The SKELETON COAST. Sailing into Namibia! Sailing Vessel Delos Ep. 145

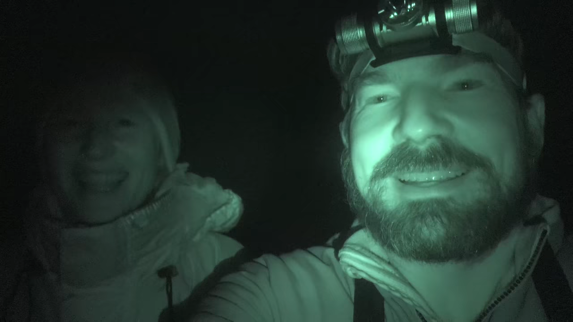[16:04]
Decided to take a little night mission in, try and do some night photography, and we just got our first sighting. We're looking over them, these like glowing green eyes, and we think it's a jackal.
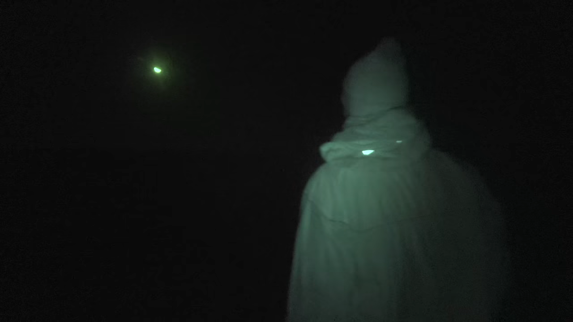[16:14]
I think it's cool because we have our machete. Trusty machete. And we're gonna set up somewhere.
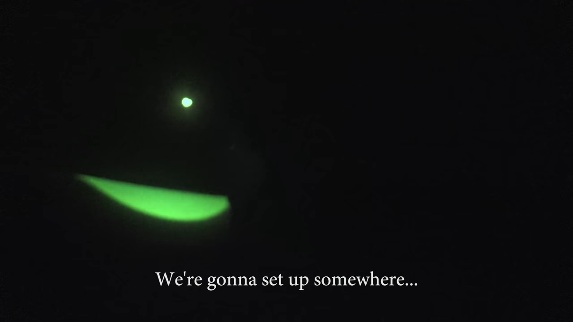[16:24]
Can't really see shit.
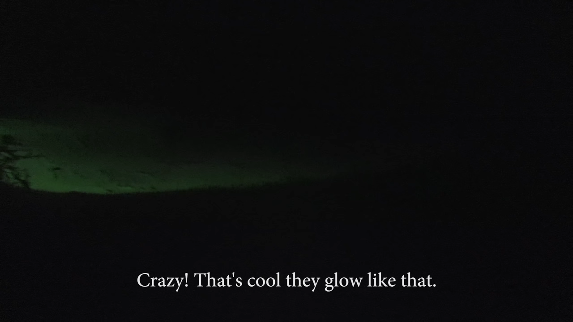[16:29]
Crazy, how cool they glow like that. Yeah, they're crazy green. Yeah, there's probably more around though for sure.
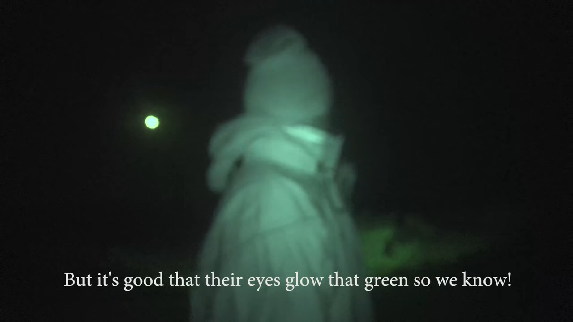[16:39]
Yeah, but it's good that their eyes glow that green so we know.
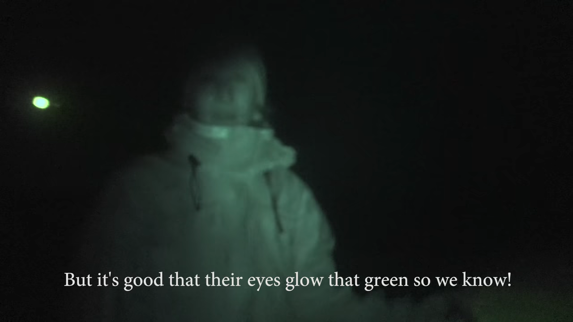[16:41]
Jackals. Right, so I've got camp all set up here. Check it out.